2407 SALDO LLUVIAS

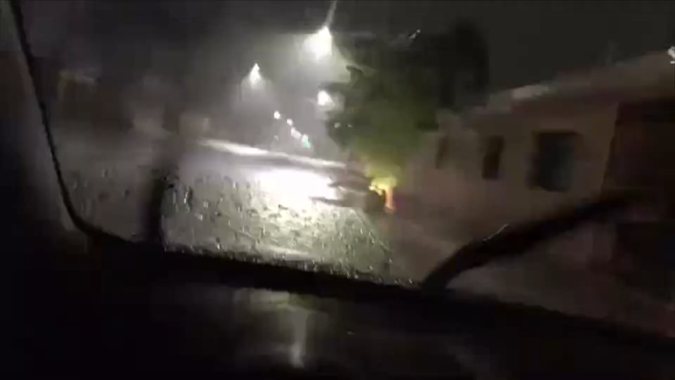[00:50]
Puntualizó que en Solidaridad y Progreso, el canal se desbordó y afectó un centro comercial y la movilidad de vehículos.